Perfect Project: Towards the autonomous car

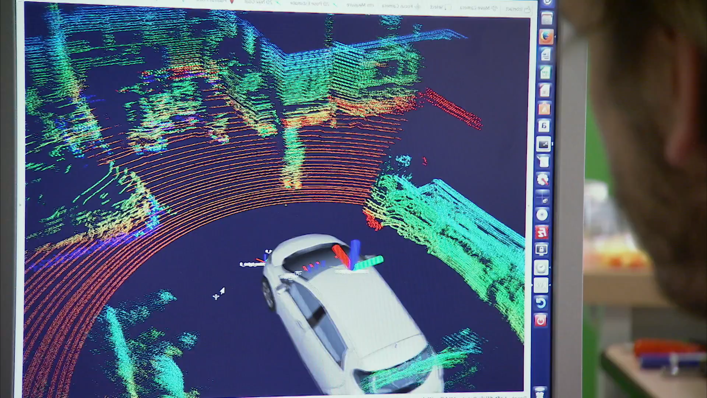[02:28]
So we also have cameras, one which points forward and one which points backwards.
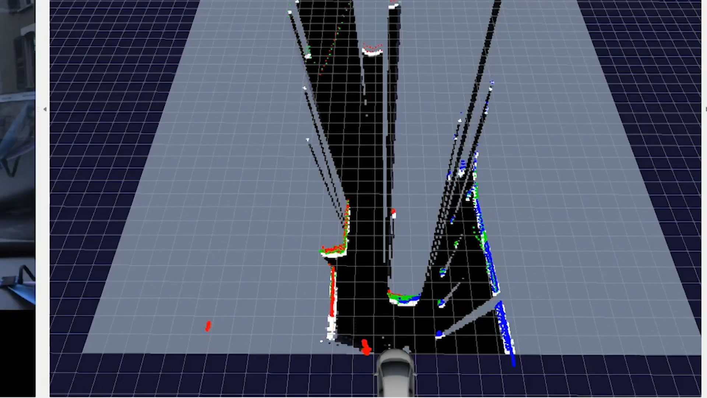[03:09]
A bit like an image is represented by groups of pixels.
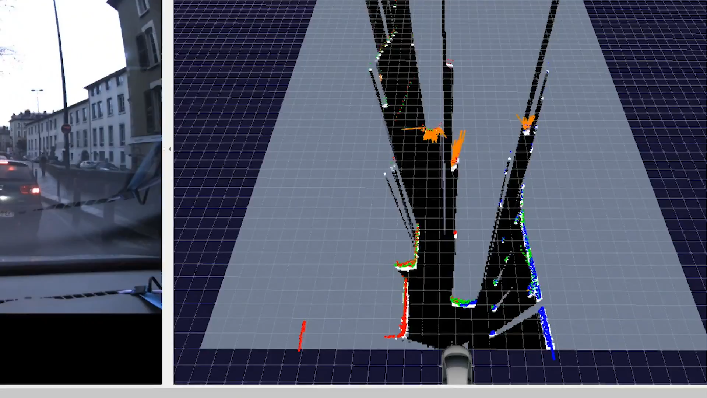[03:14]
Here we have elements which represent probability of occupation. That's to say the static part of the environment, what you have detected that doesn't move.
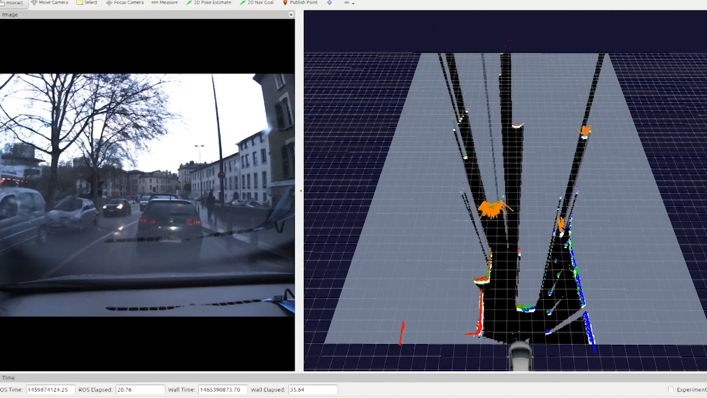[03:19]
And then also probabilities of speed, which measure how things move within this space.
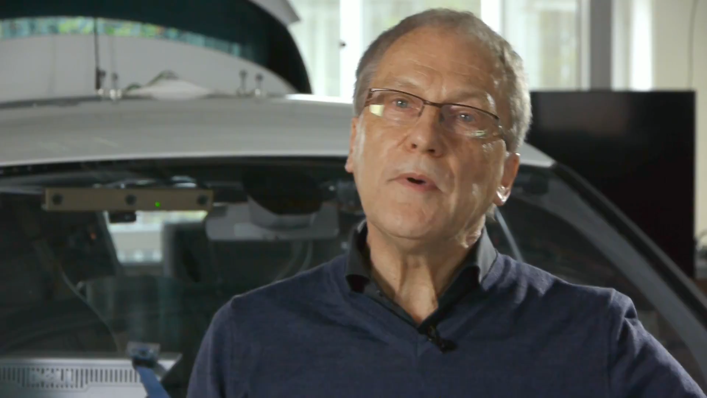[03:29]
The second principle which we implement is being able to reason about this dynamic space. For that we have developed spatiotemporal reasoning models.
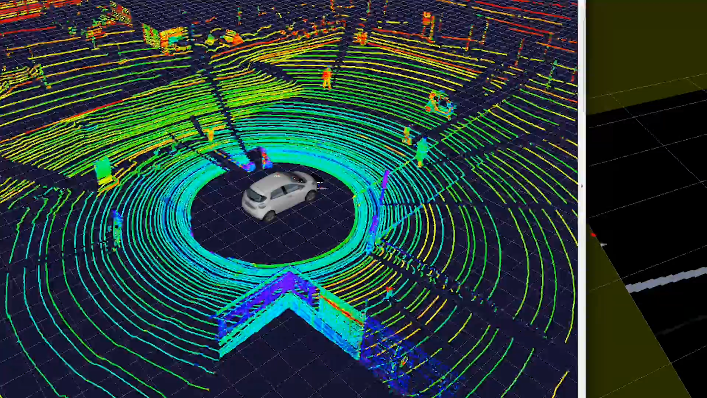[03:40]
This allows us on the one hand to extract everything which moves, to extract information on their speed and any changes over time.